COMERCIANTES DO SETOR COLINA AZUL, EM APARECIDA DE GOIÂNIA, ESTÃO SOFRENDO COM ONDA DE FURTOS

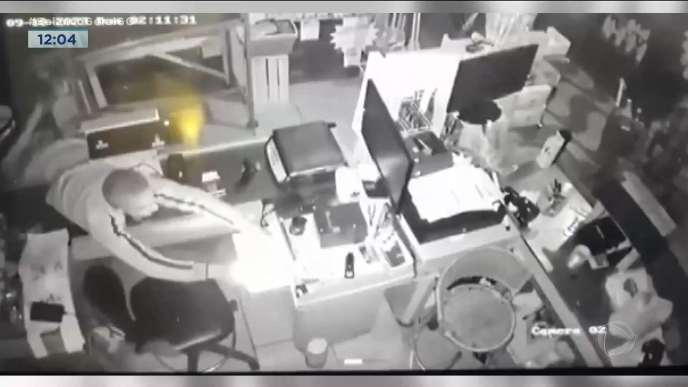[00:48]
Natália é quase que um homem-aranha o que a gente está vendo desses caras entrando nos comércios. Muito boa tarde pra você.